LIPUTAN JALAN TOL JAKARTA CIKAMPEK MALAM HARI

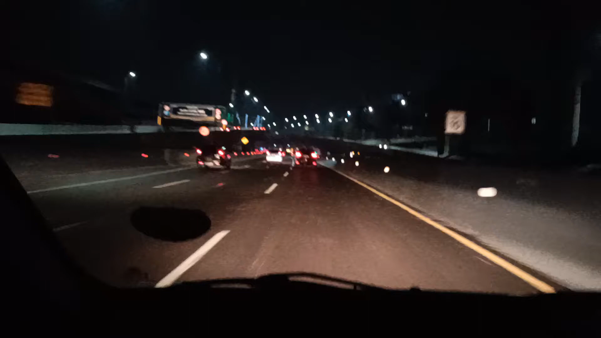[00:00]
Simpang Susun Cikunir ramai lancar dari arah Jakarta menuju arah Cikampek. Sebaliknya dari arah Cikampek menuju arah Jakarta juga lancar. Ini kita berada di Simpang Susun Cikunir, masih bersama driver kita yang luar biasa, pembalap lah. Kalau bawa mobil banter.
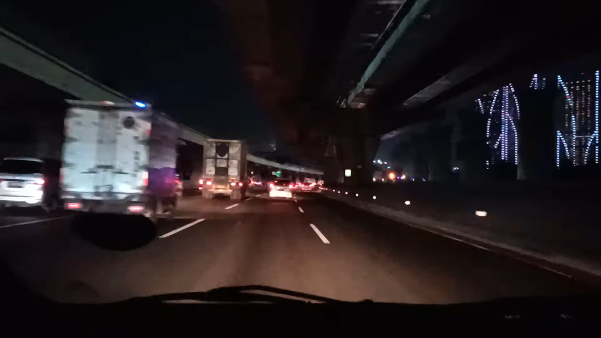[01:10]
Menuju arah Bekasi. Masih di... Apa ini bisnya? Nggak kelihatan, Hiba Utama ya, bis pariwisata Hiba Utama. Hiba Utama, bis pariwisata dalam kota. Ini menjelang keluar tol Bekasi Barat atau Pekayon.
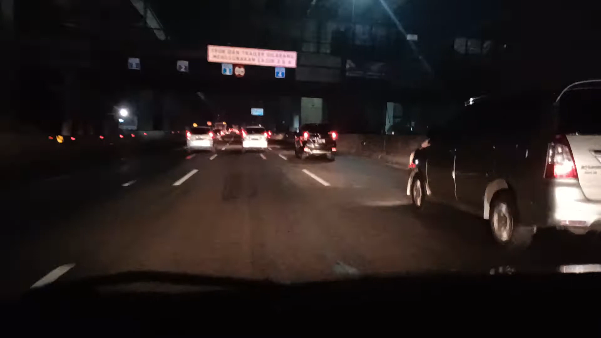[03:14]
masih ramai. Ini menjelang keluar exit tol Bekasi Timur. Ya, tidak ketemu bis ya. Hanya Hiba Utama tadi. Tidak ketemu bis.
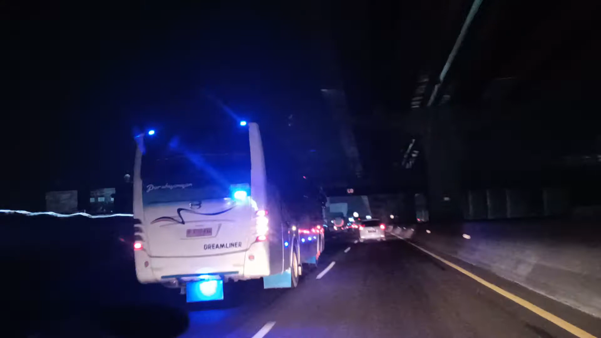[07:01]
Habis karyawan Parahyangan. Kita akan menjelang keluar exit tol Tambun atau Grand Wisata. Apa di sini? Sinar Jaya masih ada, masih banyak ya. Sinar Jaya, Sinar Jaya masih ada.
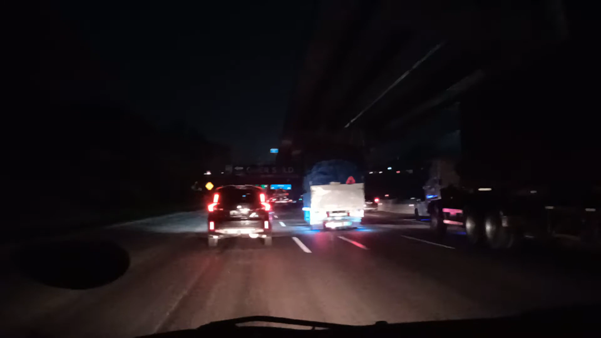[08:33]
Kita ambil kiri, keluar tol Tambun Grand Wisata. Yang terkenal jembatannya keren ya, lampunya kelap-kelip. Nah, kita sampai kelap-kelip lampu. Tol Tambun. Nah, udah mengarah tol Tambun. Di sebelah kanan RI langsung ambil jalur cepat. Langsung lari RI jurusan Jawa Tengah Jawa Timur. Kita keluar exit tol Tambun.
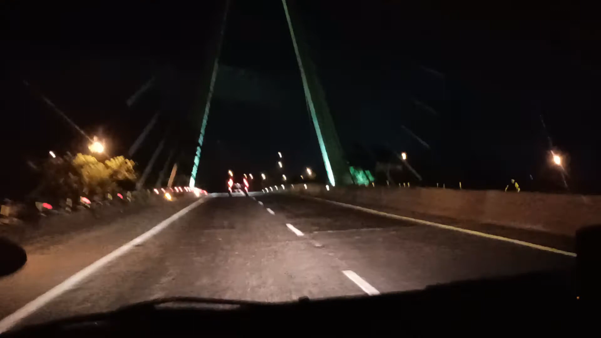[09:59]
Iya. Lampunya banyak yang mati, jadi kurang begitu keren. Lampunya banyak yang mati. Ya, kita akan keluar tol Tambun Grand Wisata. Ya, mudah-mudahan tepat pada pukul berapa, Mas Rio? 18 lebih 50 menit kita keluar tol Tambun. Terima kasih.